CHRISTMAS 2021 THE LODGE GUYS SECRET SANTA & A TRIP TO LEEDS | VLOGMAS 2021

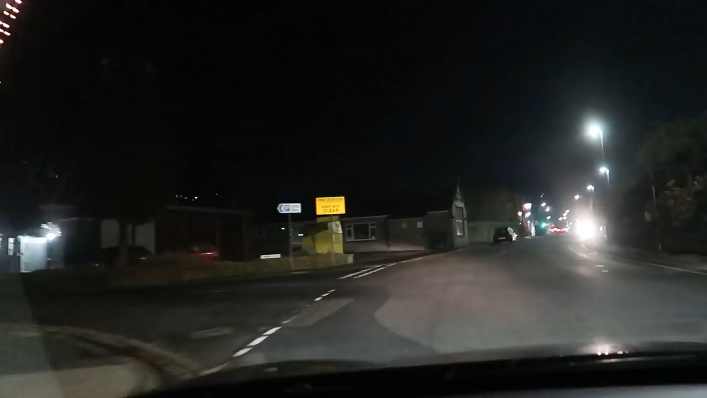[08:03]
Yeah. At least we forgot to film them. I haven't forgot to film them. I was admiring them. You were chatting on WhatsApp to Chris. Well whatever. There we go. Lights of Home Firth.
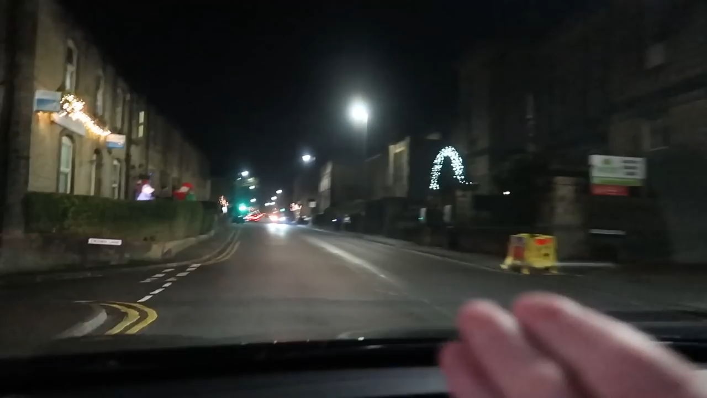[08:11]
This is not the main light. No, no, no. This is like the street leading up to it. So we're going to go down to where we went. You have arrived. Oh thank you Google. Oh have I missed it? Yep. No I haven't. No it's round here somewhere isn't it? Is it this one?
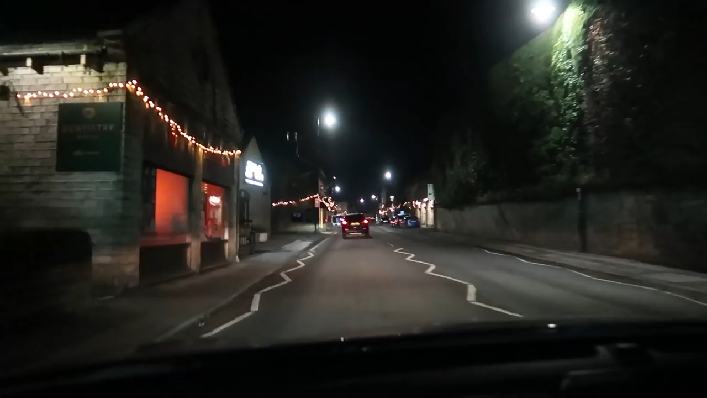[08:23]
There's a nice ice cream pile on the right hand side actually. A friend of ours knows somebody that owns it. Somewhere in here. I think we've gone past it actually. Oh no the lights are nicer. I love white lights for Christmas. Warm white.